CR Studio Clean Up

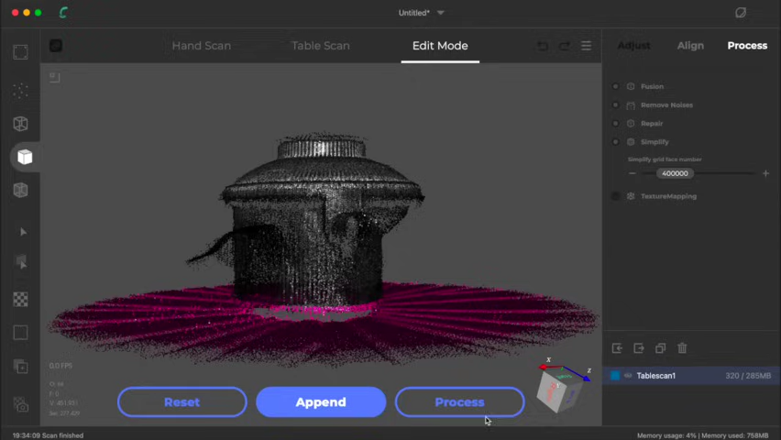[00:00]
so once you've done your scan come down and select your selection tool this is the lasso one which is the easiest I've got a shortcut set up to delete the selection by pressing D that's up in the settings once you've got your lasso selected come down on Windows it's alt and left click on Mac like I'm using it's options and left click you can just go around the scan
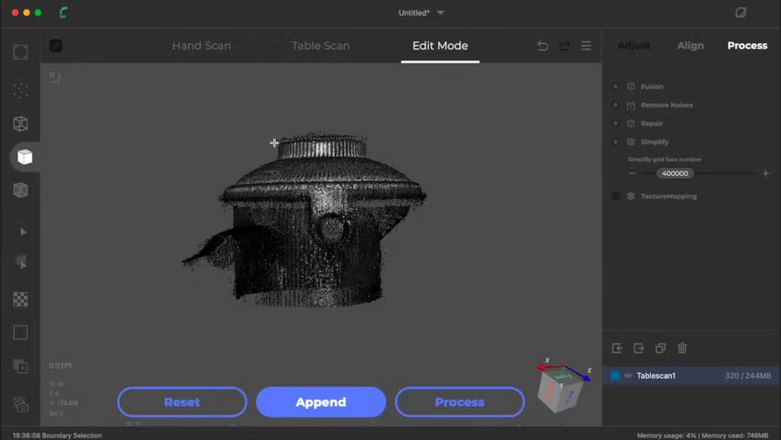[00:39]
selecting and deleting as you go if you choose the rectangle selection tool you can get a nice clean straight line across the top of bits which makes it easier sometimes so cleaning up an option like the top of this it still leaves a load so if you can get the scan perfectly straight you can then use the lasso tool so I'm using the rectangle one now so that'll go all the way across
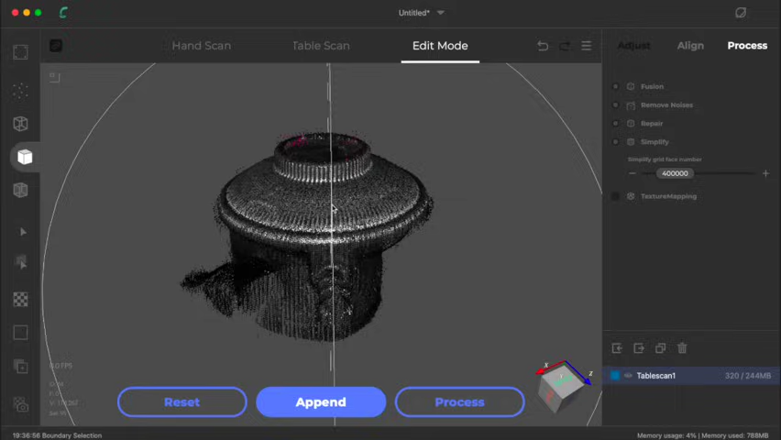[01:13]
the top of this scan come up a bit and that'll select all the bits in there delete that that just reduces a load of the
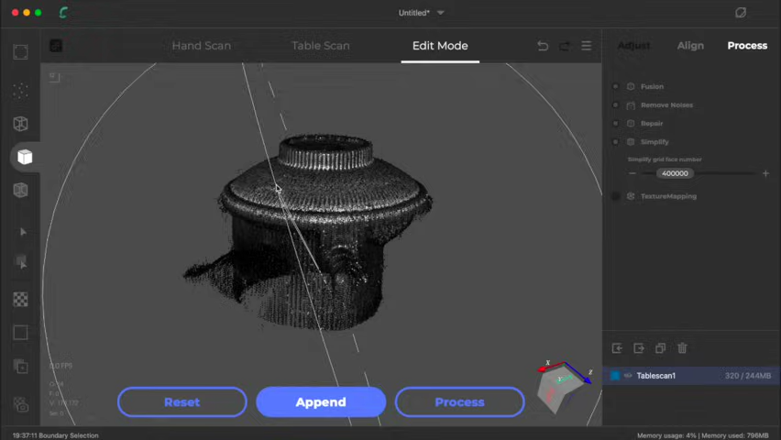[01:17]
noise on the scan if you select a single point you can click the point and then you can right-click and go
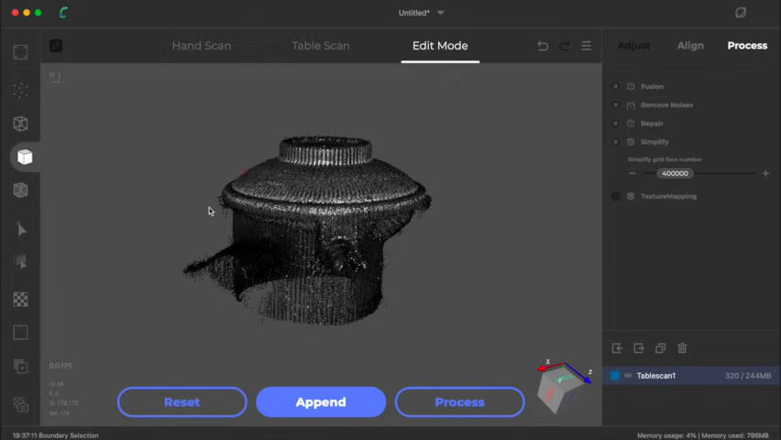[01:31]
down to plane selection which I'll show you in a second choose an option right click plane selection this is handy for the bottom of the scan where you've got a few going across the outside where it's picked up extra noise on the turntable
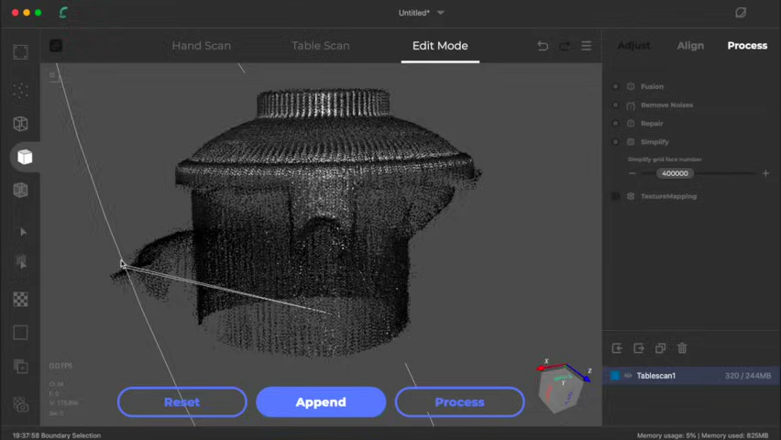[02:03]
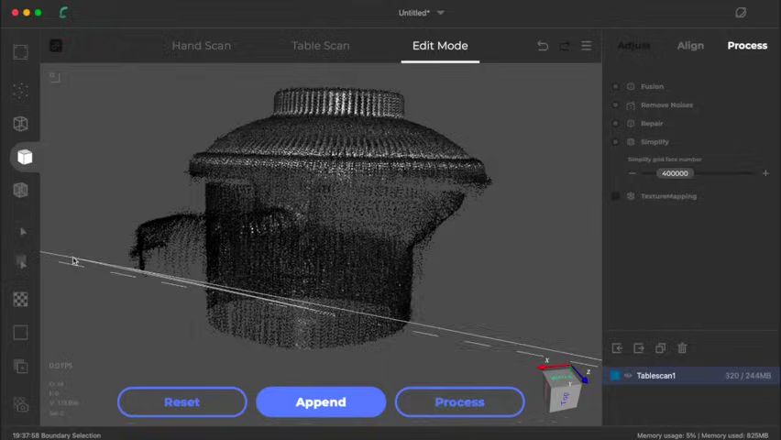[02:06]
you can take simplify off when you process it and that will
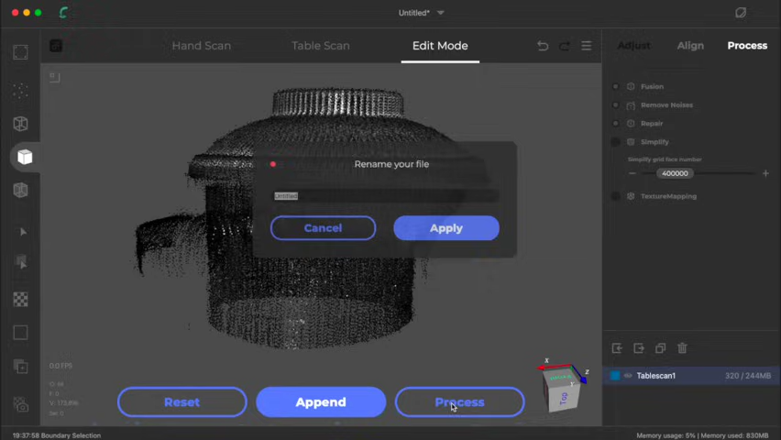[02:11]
just also stop some of the the blobs appearing
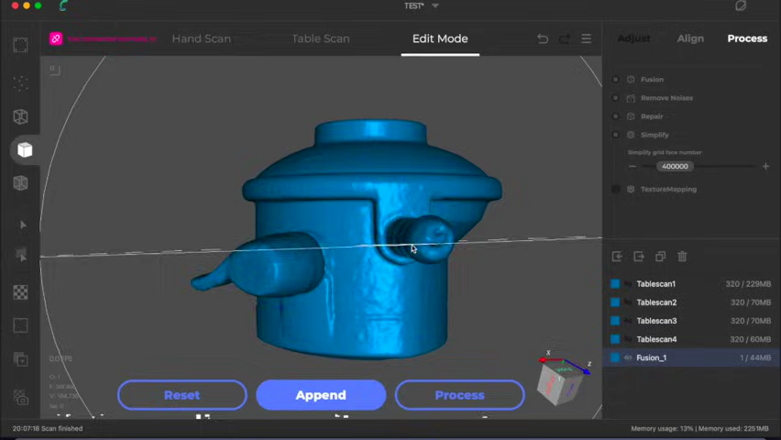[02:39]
it's not done too bad this was all done without no scanning aids so no talcum powder or dry shampoo as well